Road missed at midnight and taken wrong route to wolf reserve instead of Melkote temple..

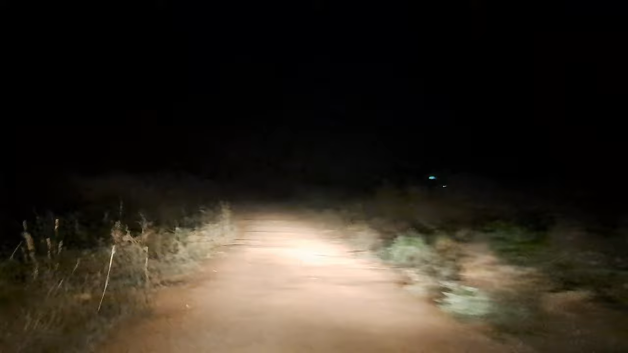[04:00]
ಯಾವುದೋ ಇದು ಜಾಗ ಸಿಕ್ಕಾಪಟ್ಟೆ ಭಯಂಕರವಾಗಿದೆ. ಕಾಶಿಗೆ ಹೇಳ್ತೀನಿ ಮಗ, ಎಲ್ಲ ಫುಲ್ ಕಾಡು ಭಯ್ ಮಜಾ ಆಯ